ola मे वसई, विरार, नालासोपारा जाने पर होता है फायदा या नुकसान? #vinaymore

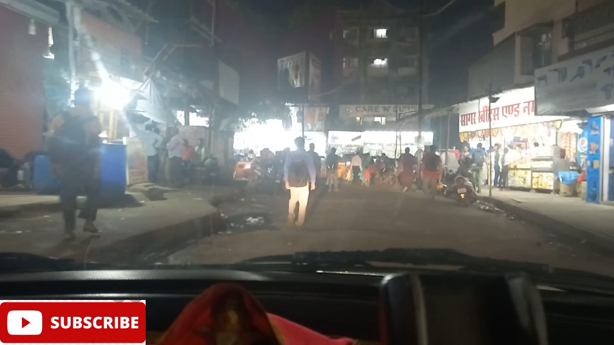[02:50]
दिया मुझे तो � नाला सुपर रेगा स्टेशन की तो अब भी राइट ले लेता हुआ लेफ लेओंगा
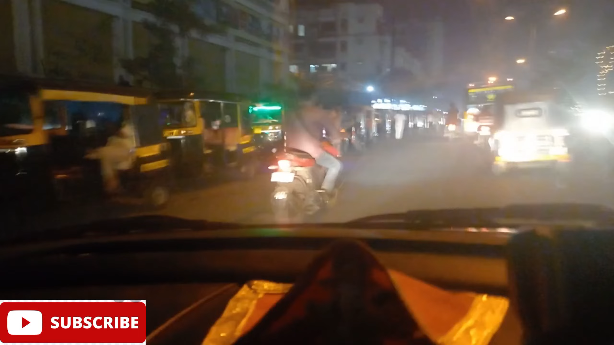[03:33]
नाला सुपर हमें इतनी रिक्षा की लाइन रहती है मतलब नाला सुपर हमें इतने लोग रहते हैं ना कि अभी मैं पिच्छे से एक कि
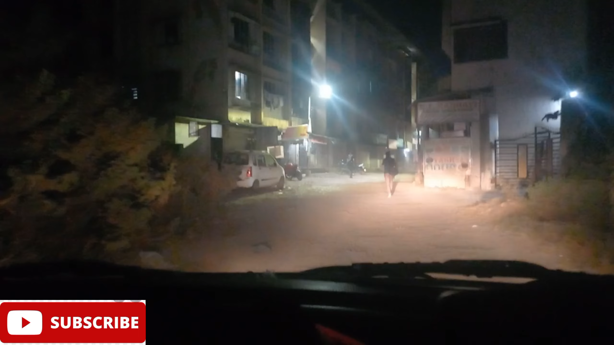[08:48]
देखते का बुकिंग लगेगी दिरे दिरे जा रहा हो पैसेंजर के पिकप पॉइंट पर रस्ता पुरा खराब है
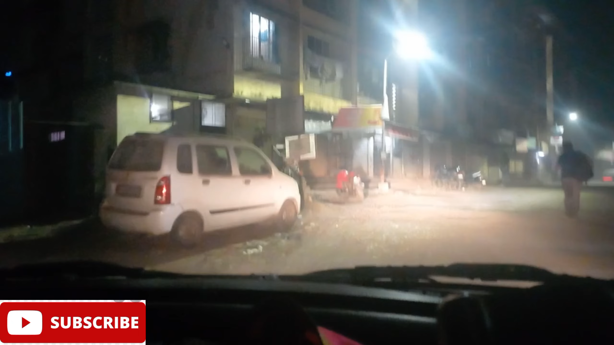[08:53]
और यह मुझे पनविल की बुकिंग लगी है डायरेक्ट मेरे घर की तरफ की बुकिंग लगी है जा रहा हो आगे-आगे पता नहीं है यह क्या पैसेंजर �